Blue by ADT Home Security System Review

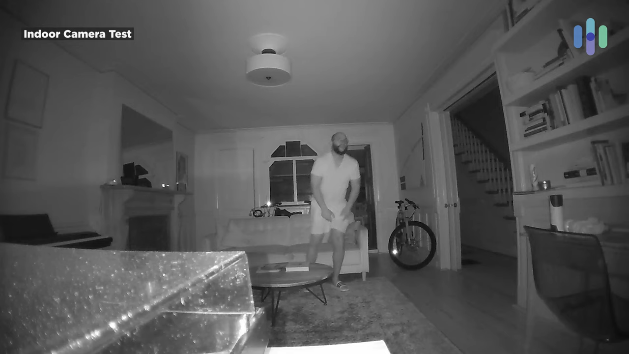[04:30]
On top of that, it has a 128-gigabyte local storage capacity for an SD card, along with limited battery backup in case something happens to your electricity.
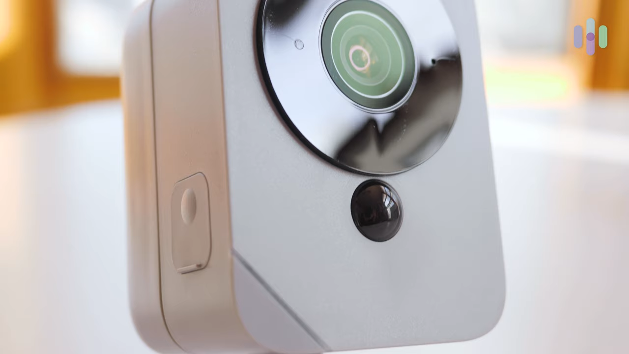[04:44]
Now, diving into the Blue by ADT outdoor camera, it's also bringing the 1080p high-definition video, 130-degree field of view, and the day vision looks pretty good.
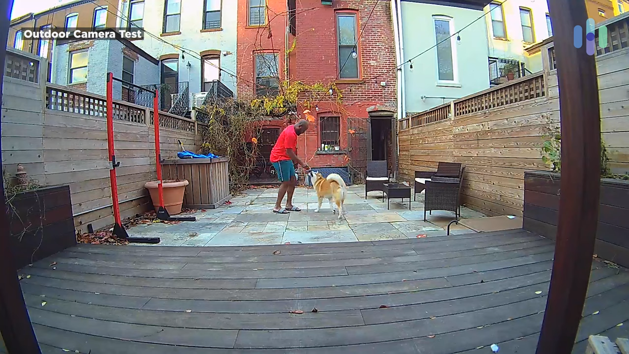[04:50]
You're going to be able to see what's going on. It's nice. It's crisp. You can really get a sight of whatever it is you're trying to behold. When it comes to night vision, I have to say that it's just more along the lines of,
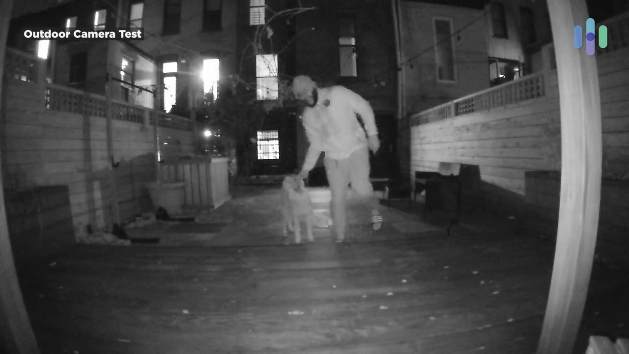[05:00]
all right, it definitely could have been better in our experience.
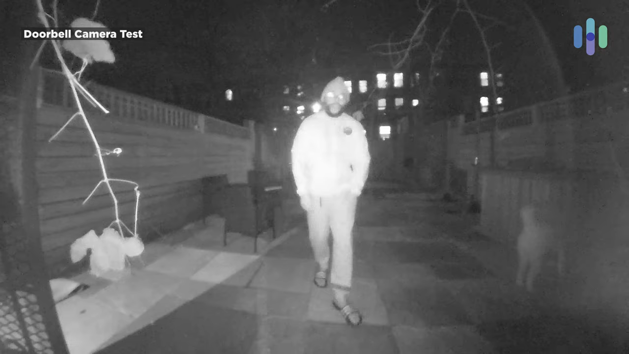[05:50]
Definitely is a little bit to be desired, but you're definitely going to see who it is at your house at midnight.